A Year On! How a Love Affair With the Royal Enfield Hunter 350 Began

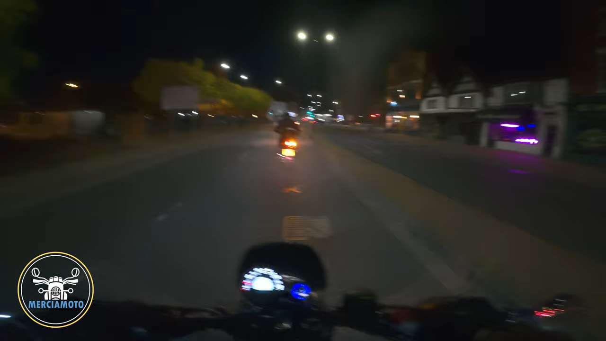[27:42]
Yeah. That's it, we're going that way. No, what's the 30 mile an hour long here? No, I just think of that, saw the speed cameras around here, aren't there? Yeah, there's one here on the right hand side, in the middle. Yeah, there it is. Oh, they're busy, aren't they? Yeah. University, isn't it? Yeah.